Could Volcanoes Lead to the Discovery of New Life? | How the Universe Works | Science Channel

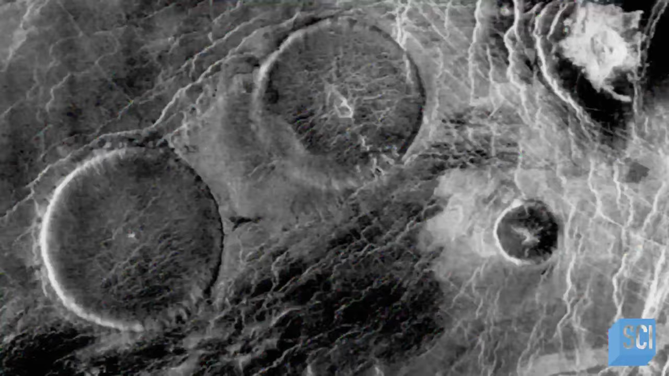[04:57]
and revealed volcanic formations across the planet
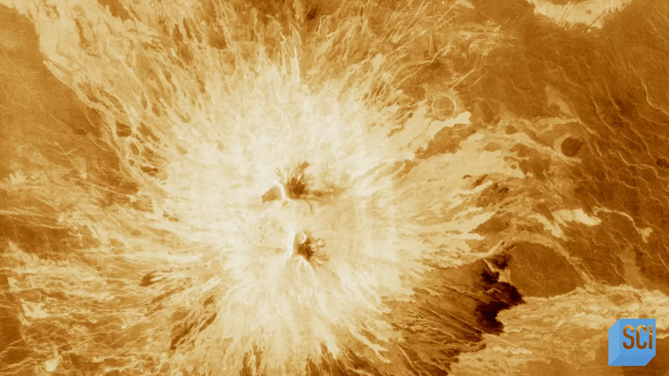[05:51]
the radar images of venus were dead ringers for the shield volcanoes on hawaii
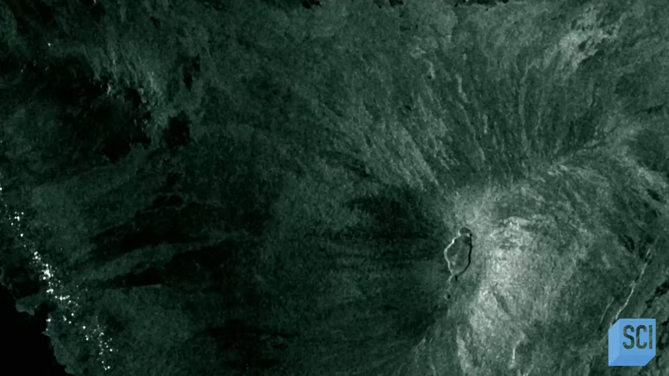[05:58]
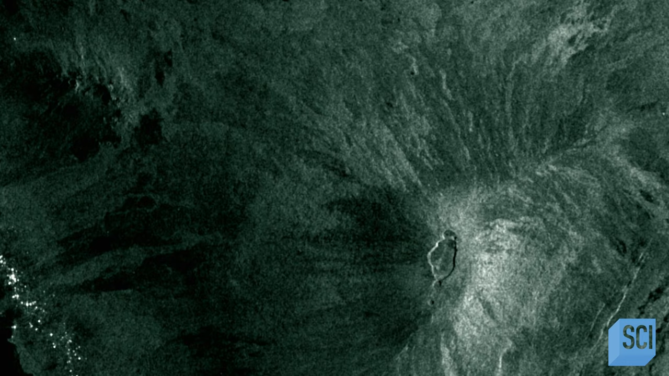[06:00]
sometime in the past venus had volcanoes
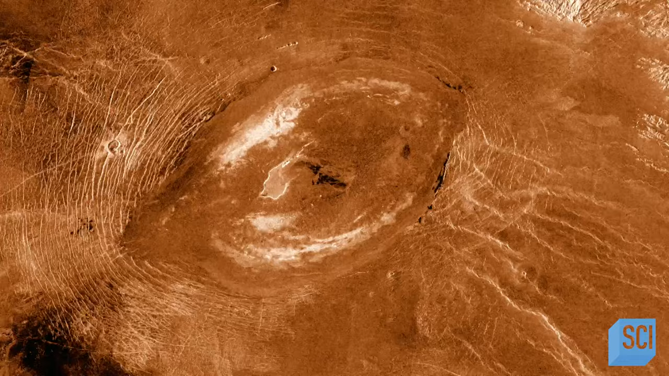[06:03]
for the first time we had a picture of venus
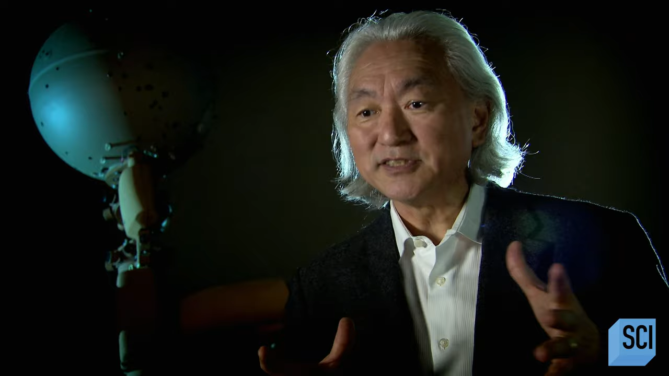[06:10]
revealed and boy were we shocked
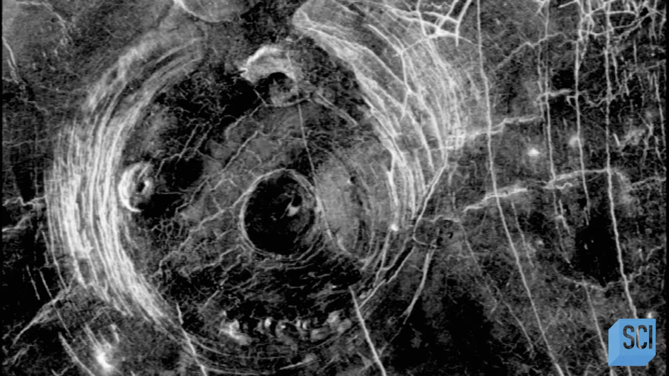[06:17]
we found a scarred surface a volcanic surface
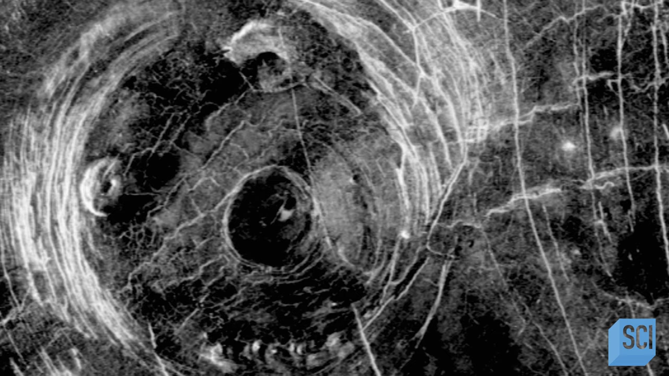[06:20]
there are at least a thousand volcanoes that are very large and maybe tens or even hundreds of thousands of smaller worlds